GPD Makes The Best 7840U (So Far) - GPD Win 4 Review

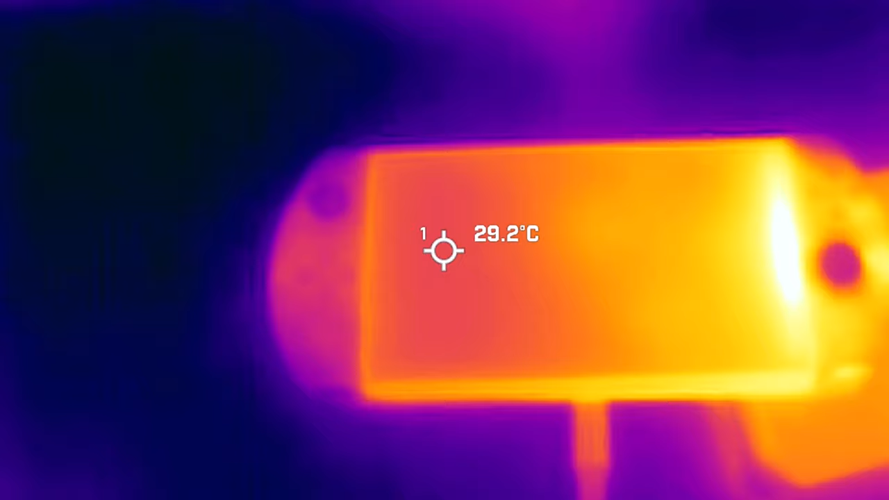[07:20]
On screen: spot 29.2°C
This is crazy impressive for a stock heat-syncing fan on a device that is so outrageously small.
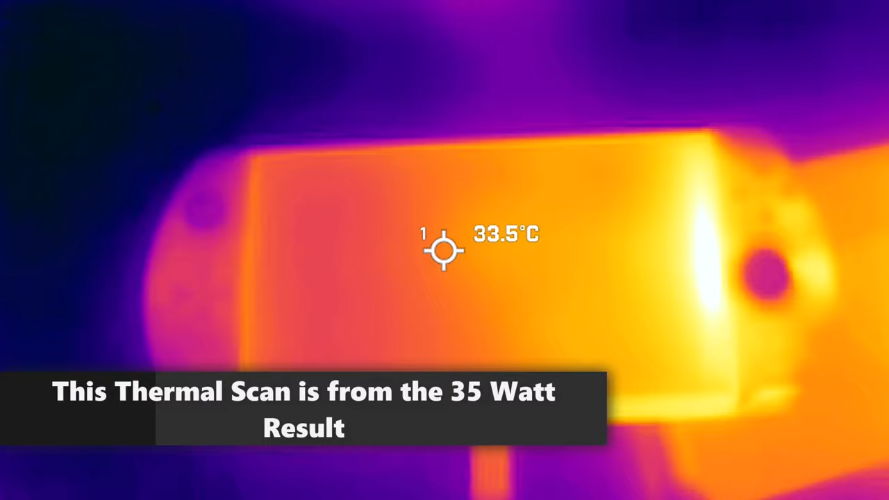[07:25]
On screen: spot 33.5°C
This is a device that has a 6-inch display, so being able to handle 35 watts with ease internally is truly impressive.
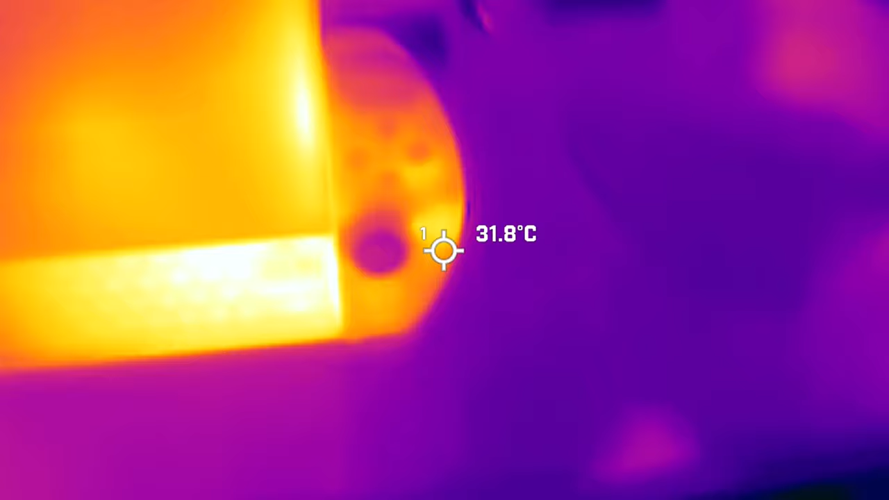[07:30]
On screen: spot 31.8°C
GPD does deserve kudos here.